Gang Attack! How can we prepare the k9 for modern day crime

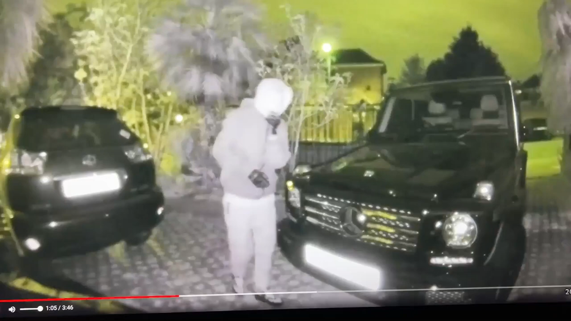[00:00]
Our job is to read the current situation. And the current situation, this is the United Kingdom, is that,
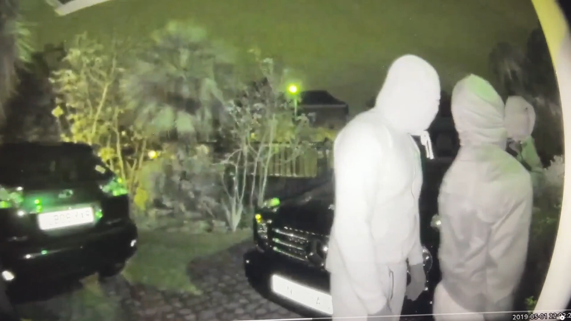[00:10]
you know, when burglars come to you, they come in numbers. You know, we talked about Switchpipe, we talked about multiple attackers.
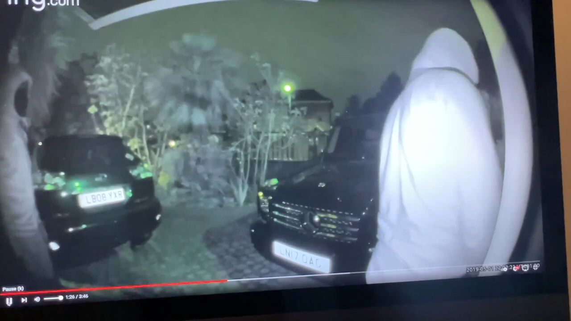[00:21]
I think you can see here, you've got four people here that are waiting outside this home in London, waiting to gangbang the family. Are they ready?